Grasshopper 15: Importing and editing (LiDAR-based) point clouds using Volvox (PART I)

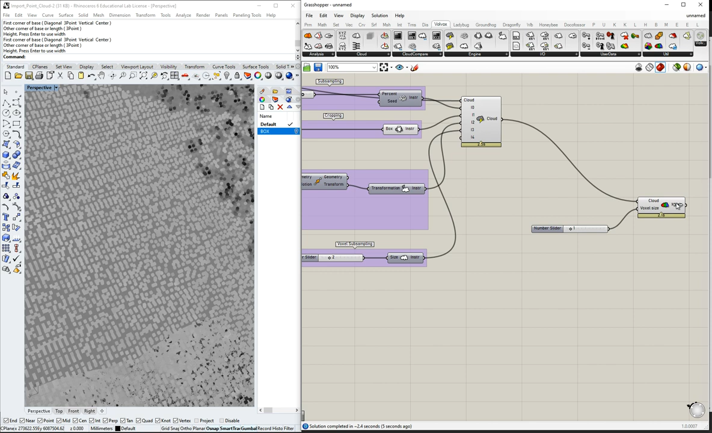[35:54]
Um, let's do something is, is, is thinking. So you can also bake this mesh. It will be baked as a mesh, not as an individual entities. Okay. So if you increase this to two or three or five or six, let's increase, let's increase it to three.
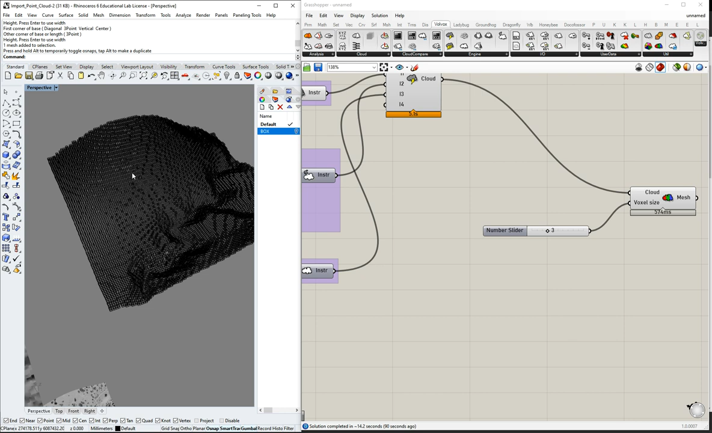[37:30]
So when you represent it as render. Oh, they have the color. Oh, because it's color. Sorry. So you have the color there and it's a mesh.
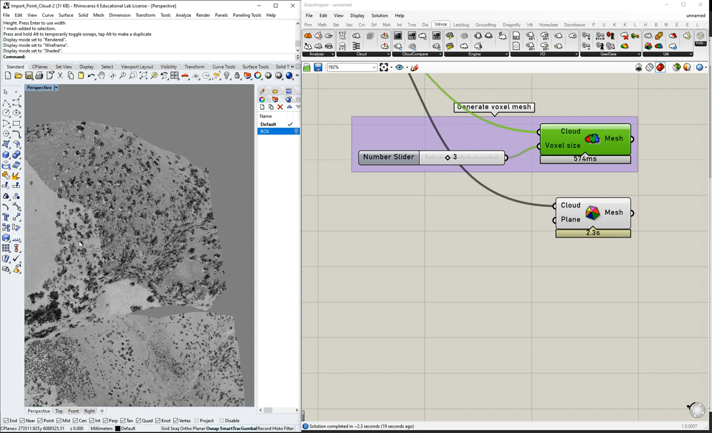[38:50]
Let me turn off, um, disable this. So what we have done basically. Oh gosh. We created a mesh that you cannot see it at the very beginning here. But this mesh is a very simple Delano mesh.
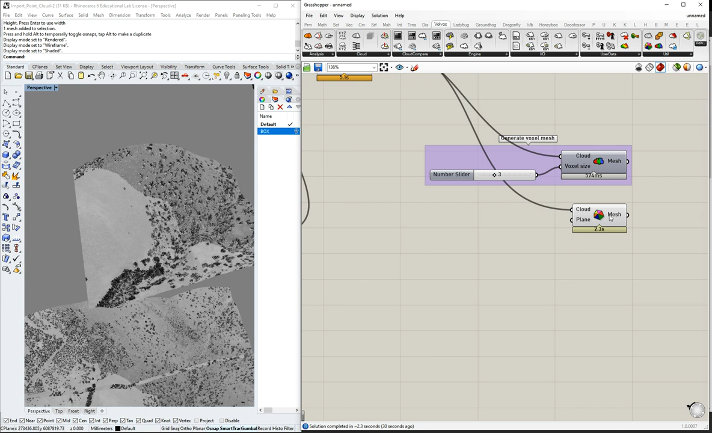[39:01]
How it works as it looks in this, this image, what you're doing is you just join them. You triangulate between points. So you create a small triangle. If you bake this, you will understand. Once you bake it, it's like this. As you can see, that's the distance between the points and your mesh resolution.
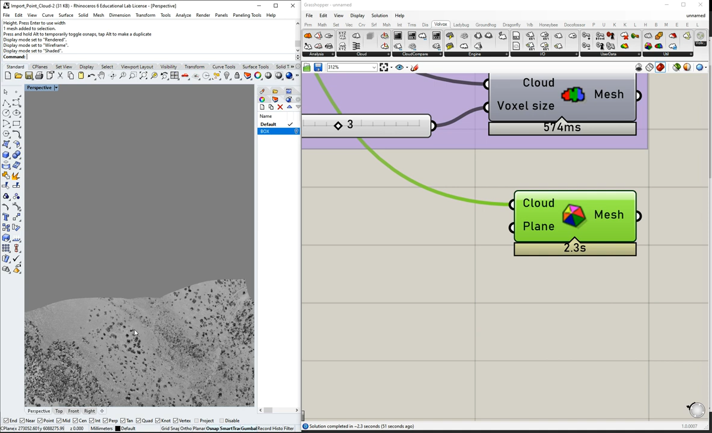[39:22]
It will depend on the number of points. I think it's, it's very annoying this thing. I don't know where it's not showing. Sorry. So you see here. Oh gosh. So you see there the mesh. Okay. Okay. You can see there the resolution of the mesh. Okay. This mesh is really important because the second video we're going to work with meshes. And we're going to do the opposite.
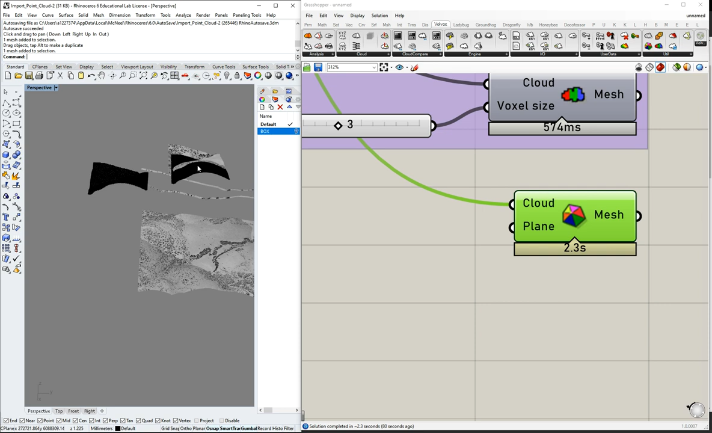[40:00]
We're going to export the mesh, a surface of a building or a combination of all of them. And we're going to export it as an E57 file. So we put here the mesh. Okay. For later. So as you can see here, you're creating a mesh in the other was a box.
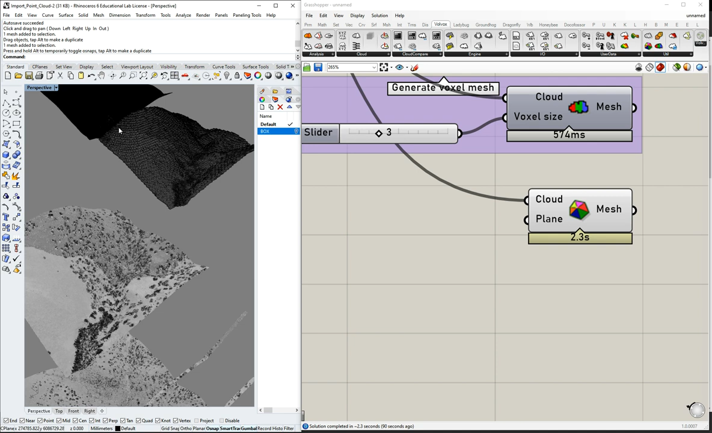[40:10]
And this is a mesh. Let's check if it is also render. And I have the feeling it is just the mesh render.
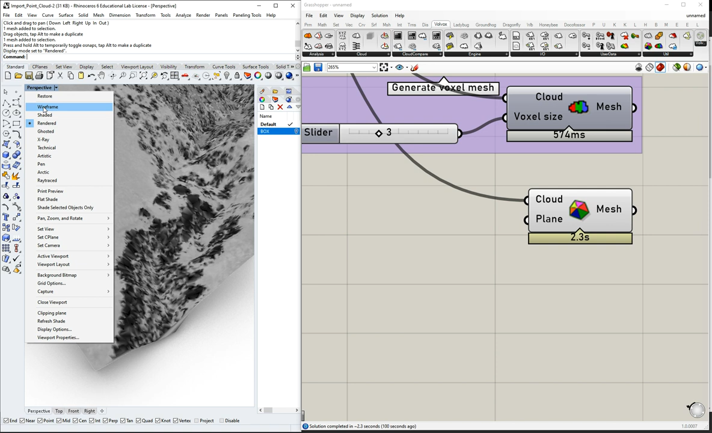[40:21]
Then you can transform this mesh into surface, into VREP, et cetera. Back to wireframe. Okay. So this is another very super useful tool. Um, finally, um,
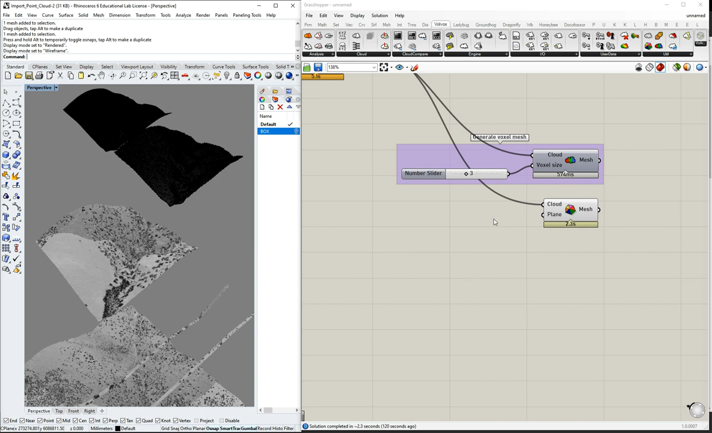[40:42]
we have the exporting option. Okay. So we want to save, um, particular, uh, E57, um, set of points.
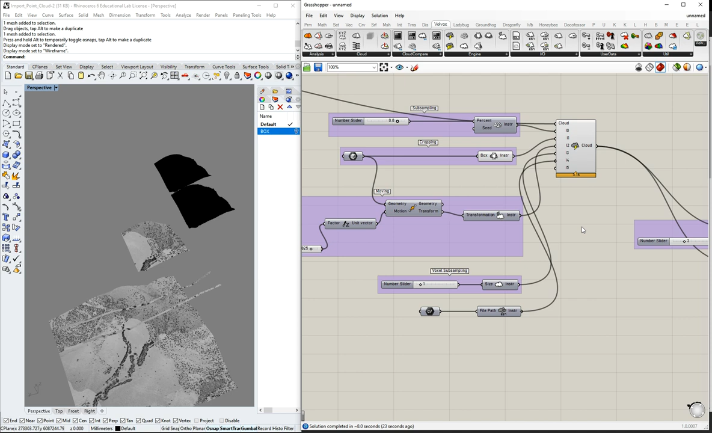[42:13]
And you can see here, we'll go back.
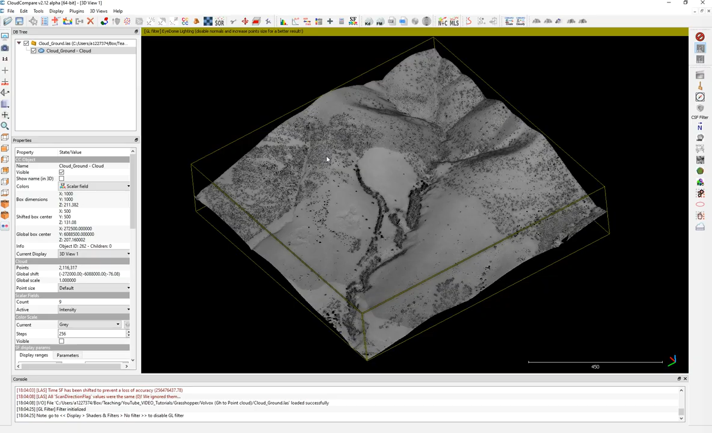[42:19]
I'll compare. Look, this is the original grid. Okay.
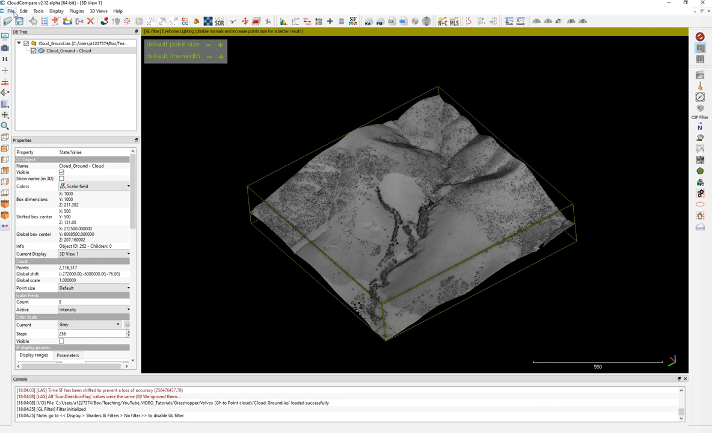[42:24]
We put open and we choose the exported, which is here. Okay. When we export it, the coordinates, because they are different, if we don't put, if we put suggested, it will send it somewhere else. We need to put the last input because the last input corresponds to this point cloud.
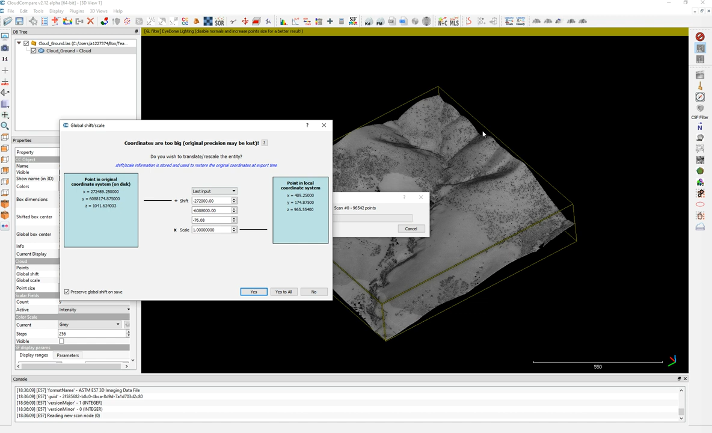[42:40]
Just do it and the point clouds will be added there. And as you can see, point clouds preserve the characteristics and the settings you define in Rhino and Grasshopper. Sub sampling, the distances,
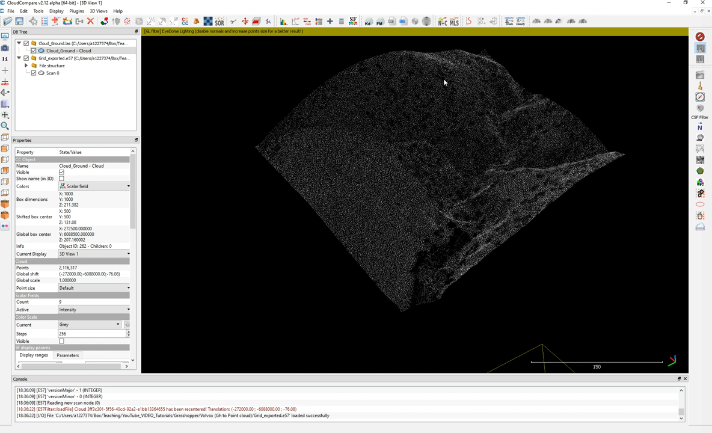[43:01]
the colors, the normals, and height. So as you can see, now you have here, two point clouds. This one, the scan, the new one, and the other one.
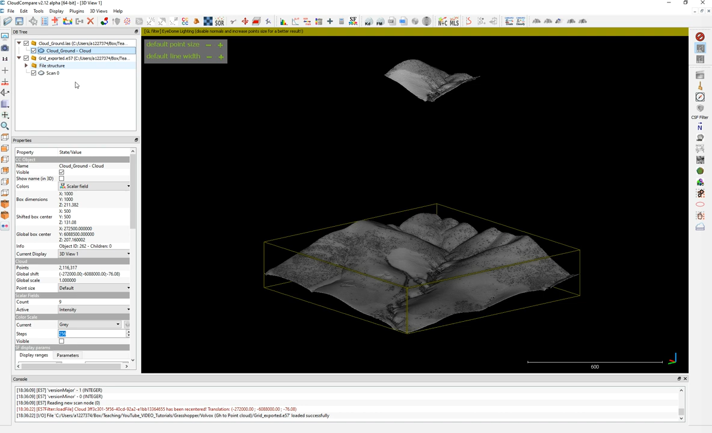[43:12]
The other one has, of course, a lot of scalar fields, the original one. If you go to the scalar field, you get intensity, number of returns, et cetera. Now the scan one, if you, it has an RGB, so it doesn't have any scalar field. This does the difference. Okay. So you lose some information in this process. It's only RGB. And these are the RGBs.
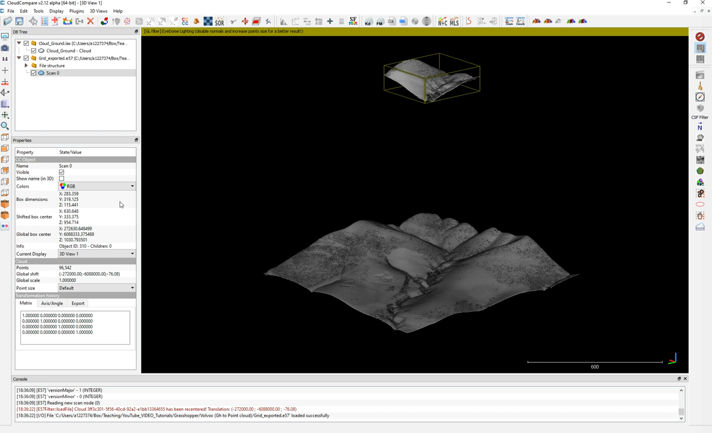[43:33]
That's the intensity, the color that it used in Grasshopper. Now you want to create a scalar, for example, representing height. It's not very difficult. You go here to edit, scalar fields, sport coordinate to a scalar field, Z1. Okay. And then, so you create a scalar field correspond to the coordinate set, which means absolute height. And you can use any sort of representation.
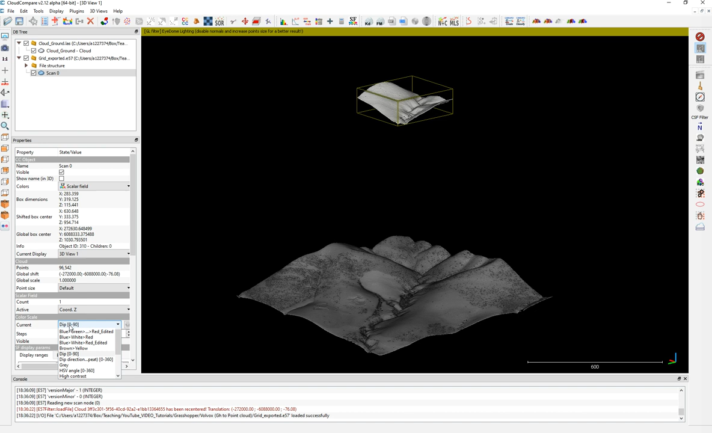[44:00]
Can be gray. Can be this one. And you can export this as a color, as an RGB as well. Edit colors. Convert to, I'm sorry. You can convert the color to scalar field or also convert the scalar field to color. So go to scalar field, convert to RGB.
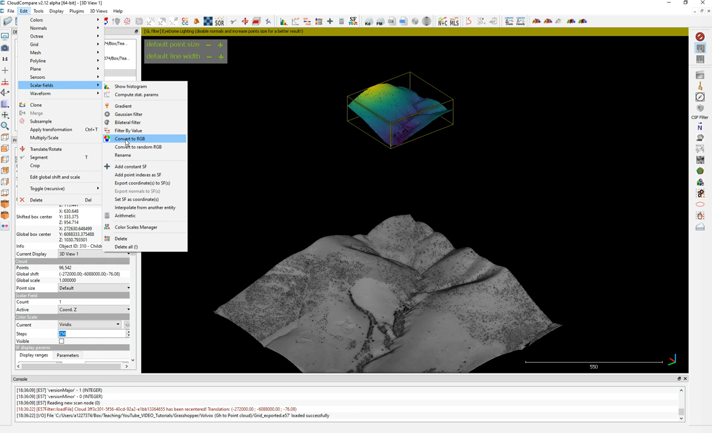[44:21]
Want to mix it or not? We'll say yes. And you can see now the intensity has been mixed or the original, the color has been mixed with the scalar field representation.
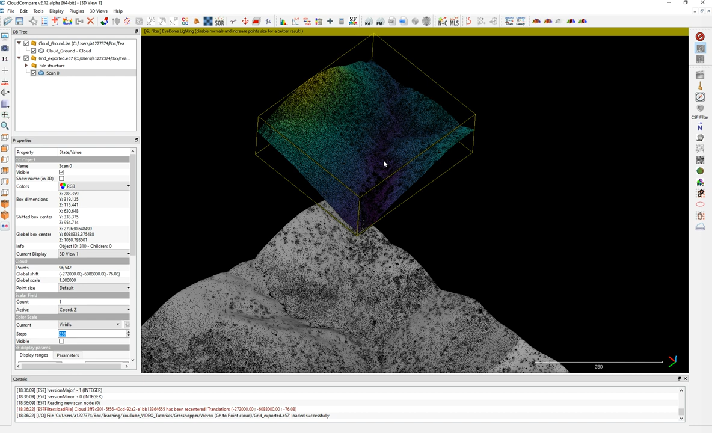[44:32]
Now you have this. Now, if you want, you can merge both. I always, before merging, I clone.
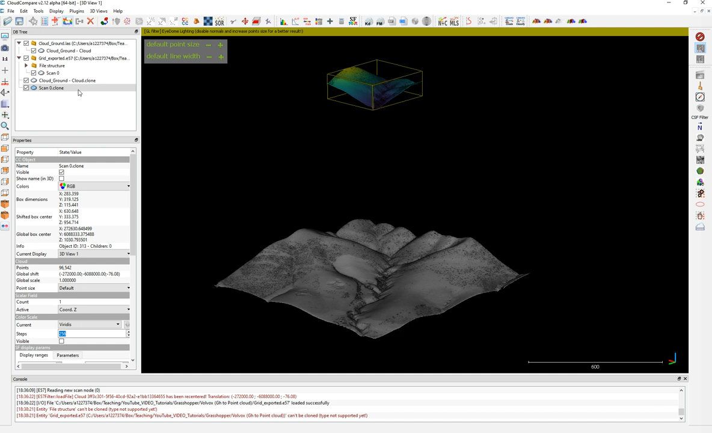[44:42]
I turn off these two and I select them and merge them.